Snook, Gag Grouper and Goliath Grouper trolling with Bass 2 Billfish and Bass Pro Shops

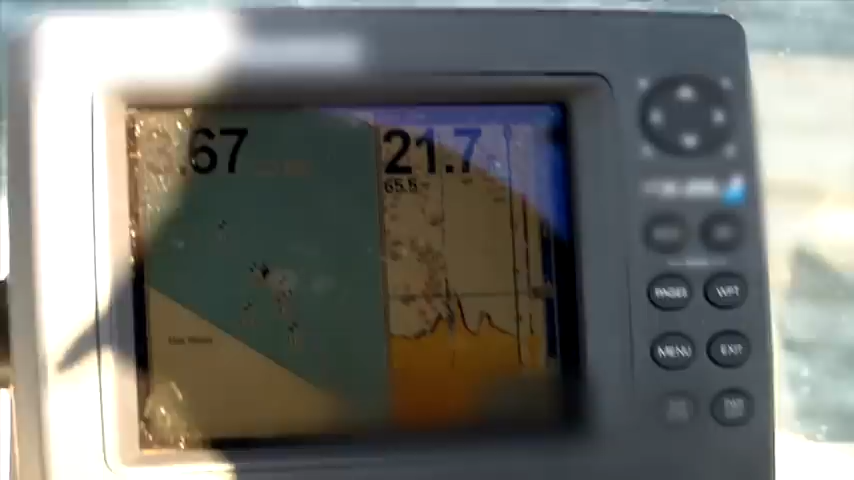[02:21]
Well, you envision these piles coming up, what, 10 feet maybe? Some of them come up about 10 feet. Some of them six or eight feet.